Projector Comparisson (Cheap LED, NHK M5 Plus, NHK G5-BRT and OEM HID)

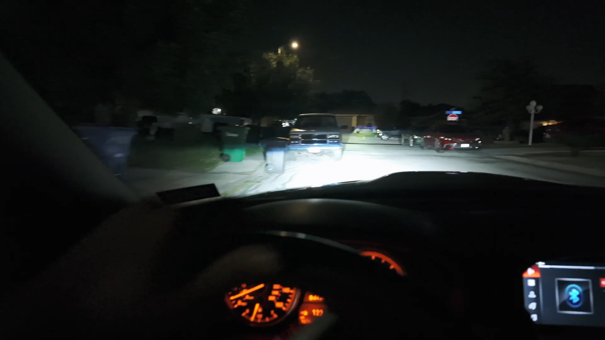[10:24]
Yeah I might have to open up My driver one My passenger one Because The Project is sitting too far To the left Like it's pointing too much to the left And that's because the AFS was Who decided to work On this headlight After I changed the new housing And It's kind of stuck Not In an optimal position But
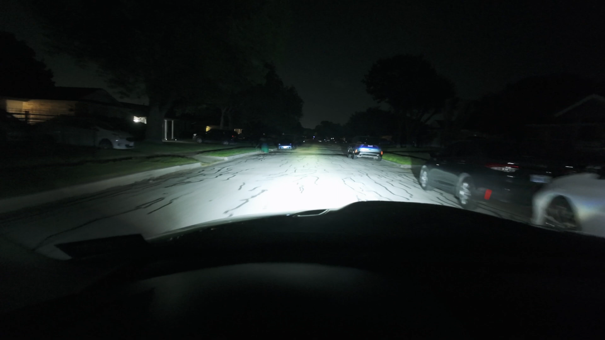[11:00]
As you can tell Super Super bright It's Mainly foreground but It's really really bright This is the high beams Low beams High Low High Low Obviously Look how bright Just look
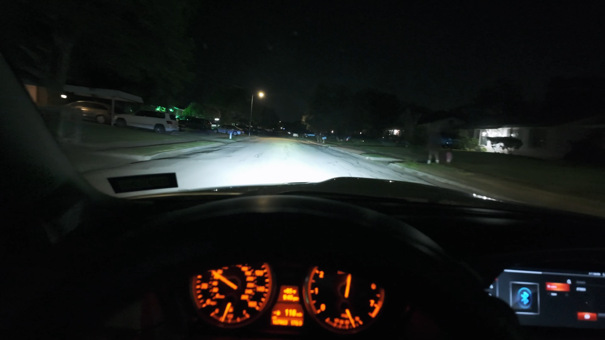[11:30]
how bright that is Well I'm easily impressed I guess numbers, brightness, it looks cool. It's useless.